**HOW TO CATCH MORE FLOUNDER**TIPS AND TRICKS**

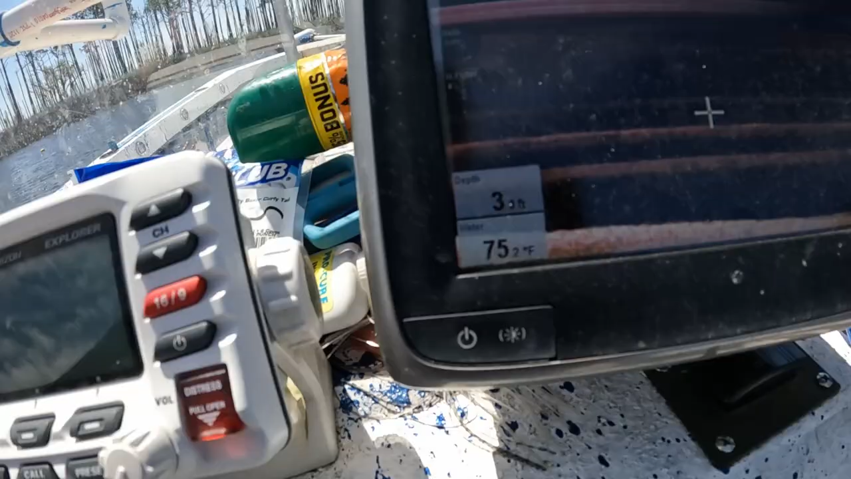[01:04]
We have got 75 degree water temperature, and we're at high tide right now.